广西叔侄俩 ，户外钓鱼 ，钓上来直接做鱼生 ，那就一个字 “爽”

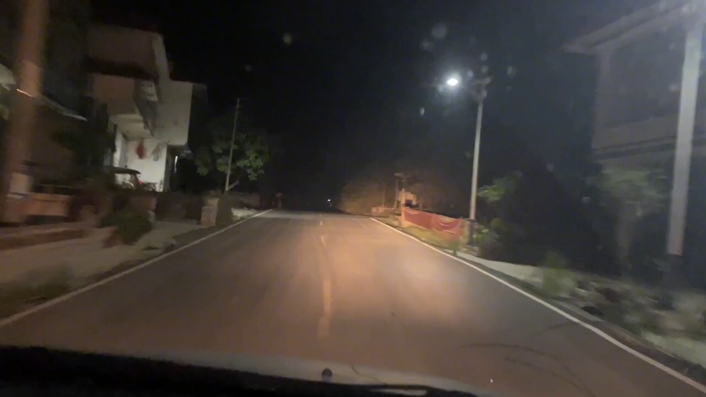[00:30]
现在在大化哦，北景，大化北景，夜钓的路上，